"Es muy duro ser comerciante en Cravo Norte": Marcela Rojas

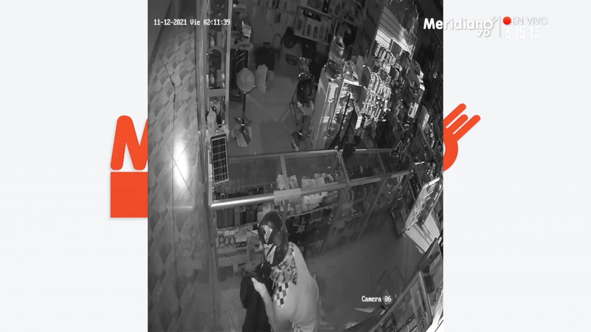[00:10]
Los hechos ocurrieron en el centro de Crago Norte, a dos cuadras de la Policía Nacional. A las 2 y 15 de la mañana ingresa un sujeto totalmente cubierto, tiene un casco, tiene guantes,
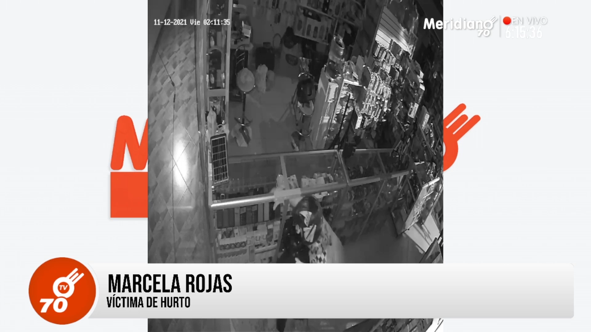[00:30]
está totalmente tapado y con una patecabra, pues hace varios intentos y rompe el vidrio y posteriormente pues rompe la vitrina y se lleva equipos de alta gama, son 18 equipos. 18 equipos celulares, ¿cierto?